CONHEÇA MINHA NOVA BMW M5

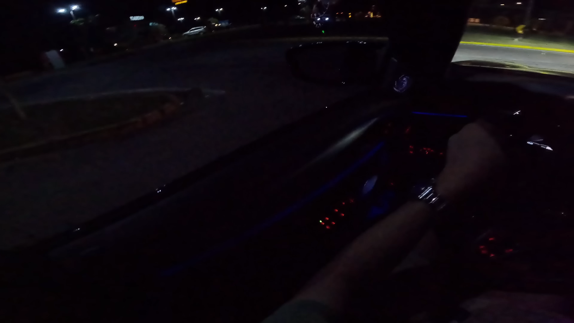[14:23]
E aí vamos ver como é que vai ser Mas a princípio é isso aqui Show de bola, hein, galera? Bom, então eu vou deixar esse vídeo por aqui Espero que vocês tenham gostado do vídeo E aguardo vocês para o próximo vídeo do canal Beleza, galera? Falou pra vocês aí É isso aí, galera Vai começar o primeiro rolê Que já vai ser a primeira viagem Da M5 Deixa eu ver como é que vai pra sair desse lugar aqui
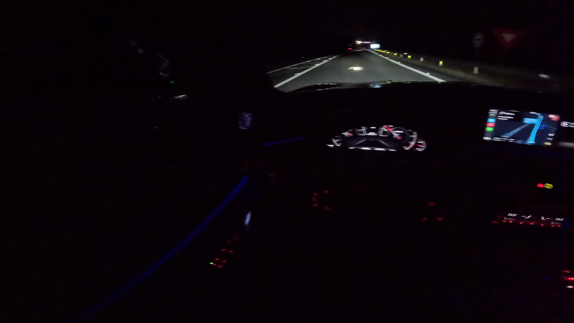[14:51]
Olha isso Não faz um barulho no paralelopípedo O carro realmente tá zero, galera Impecável Uai Vai, será que eu tô errado? Meu Deus do céu Meio confusa as rotatórias, né? Deixa eu ver se eu tô certo Vai, acho que é isso aí mesmo Olha o farol dela E ela tem o farol auto automático É esse aqui,
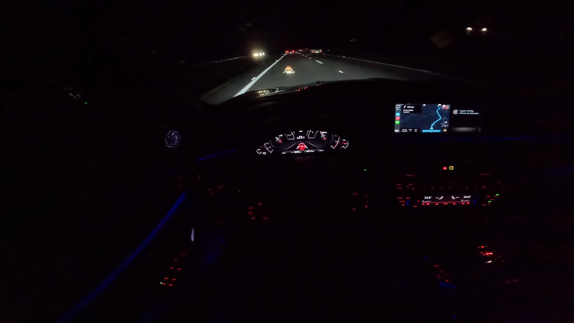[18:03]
Nossa, galera Ela anda muito Ela deve dirigir sozinha, viu? Mas vamos ver Se funciona isso Ó, pior que tá dirigindo sozinha Ah, mas ela perde a mão toda hora, ó É fácil Só você clicar nesse botãozinho do volante aqui Ela já começa a dirigir sozinha